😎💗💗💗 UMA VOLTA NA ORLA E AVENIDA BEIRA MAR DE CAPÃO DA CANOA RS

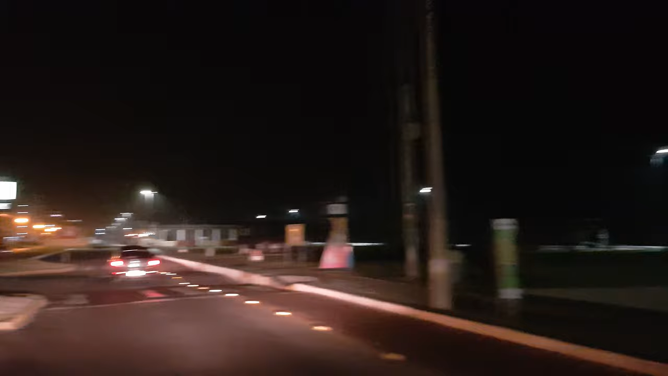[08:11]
Não sei se vocês conseguiram ver Mas além do calçadão ser todo iluminado Para caminhar da noite
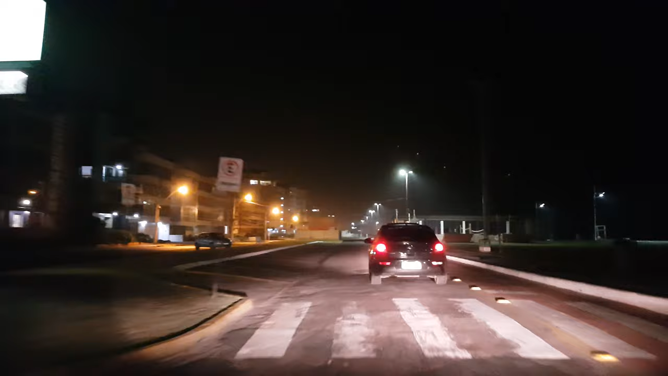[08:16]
E ciclovia também A orla da praia Marítima praia A beira-mar
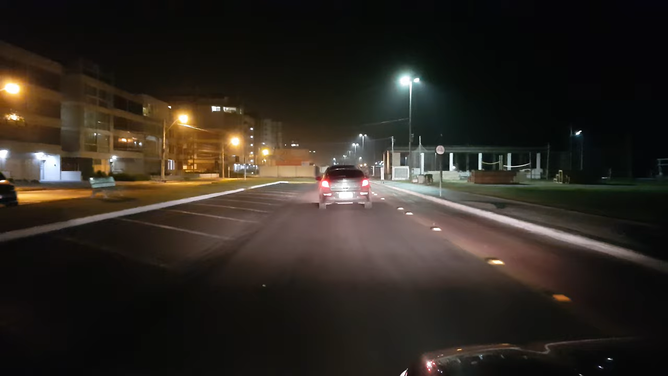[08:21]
Também Conta com 500 metros De iluminação Que no verão Os veranistas e turistas Podem colocar as suas cadeiras Na praia E curtir A beira-mar de noite Os gaúchos Tomam aquele chimarrão Os argentinos Aquele tererê Enquanto a gurizada Corre na areia Na praia iluminada